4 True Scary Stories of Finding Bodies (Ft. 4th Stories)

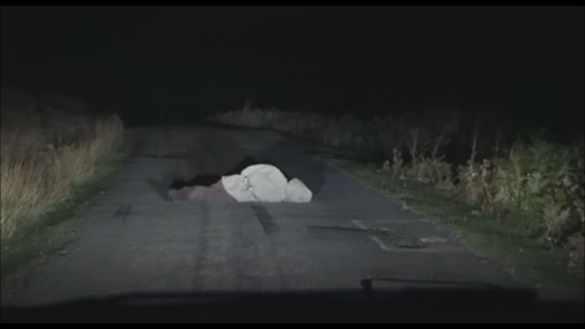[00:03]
On one of our drives back to Kansas from Texas, we had a bad trip. To me, every trip was bad, as I hate Kansas. But one time, we ran over a dead body, plain and simple. It had our red and black plaid shirt and jeans. It was a two-lane highway going north. We were in the right-hand lane, and the body's bottom half was toward the right edge of the lane,